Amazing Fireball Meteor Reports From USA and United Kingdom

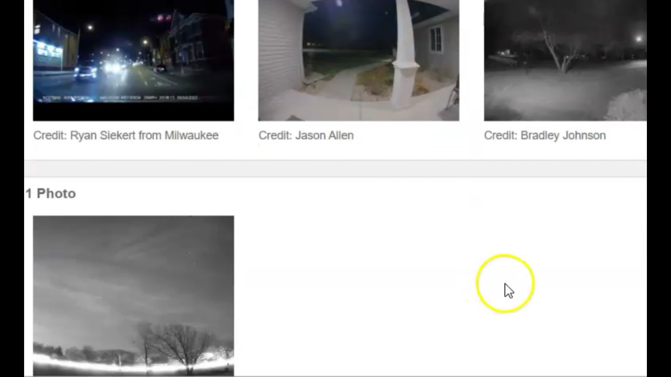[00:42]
Three videos and one photo was sent in to AMS. This one here came from a nest doorbell.
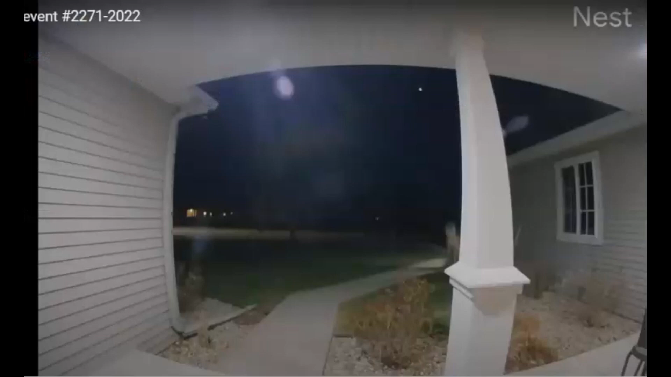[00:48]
It's kind of small in this image. This one too came from a nest doorbell.
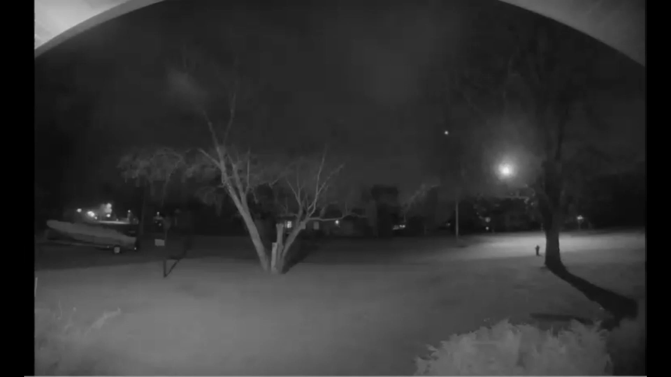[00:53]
It moves from left to right, and that's it right there to the left, upper left of the streetlight.
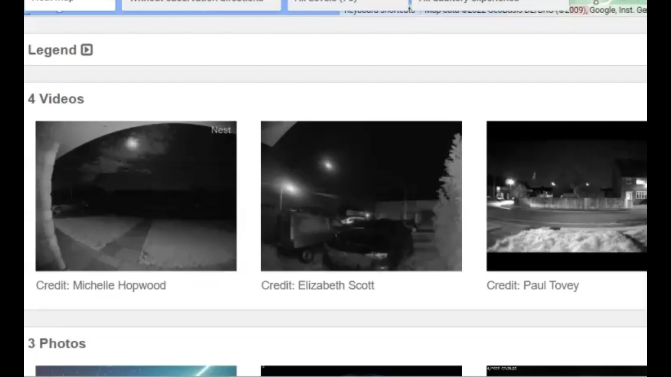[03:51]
Four videos and three photos were sent into AMS.
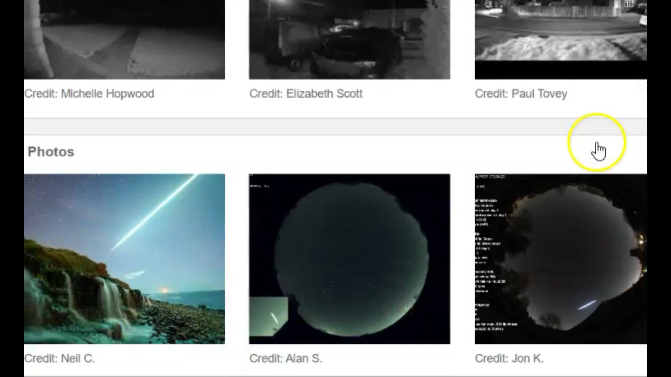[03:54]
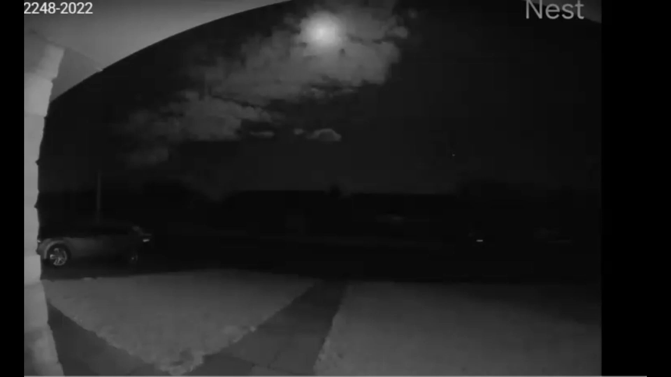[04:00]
That one seems to be much bigger than the one that they seen here in the United States. There's another image of the fireball from another submission.
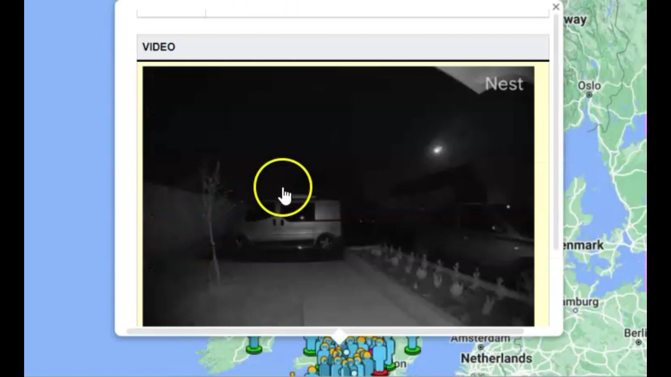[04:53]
just sent in this image here right there, I suppose. He said it was white in color, but I don't know if he's going off because it looked white on his nest doorbell.
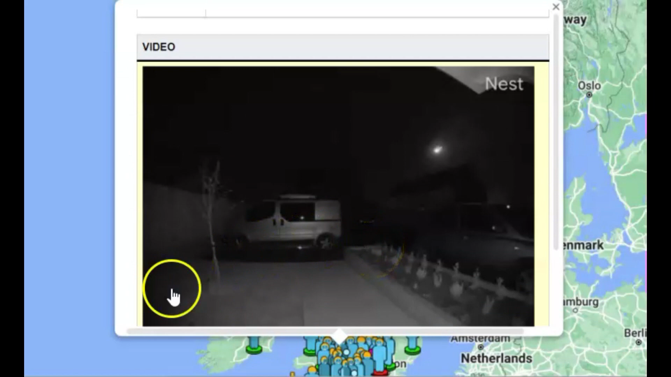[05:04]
This image here from Michelle.
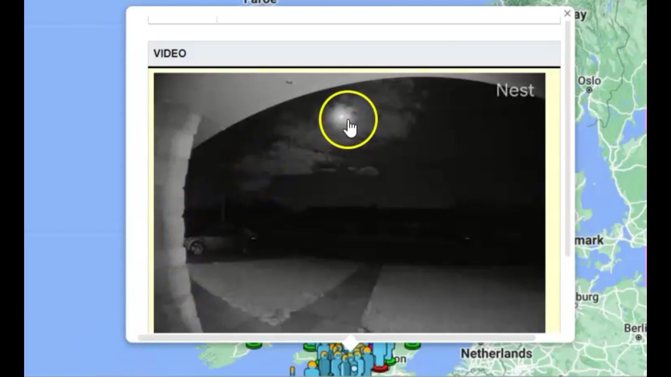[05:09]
Yeah, look how big it was. He said there was a sonic boom when it broke up. This here is the five people that reportedly heard a sound.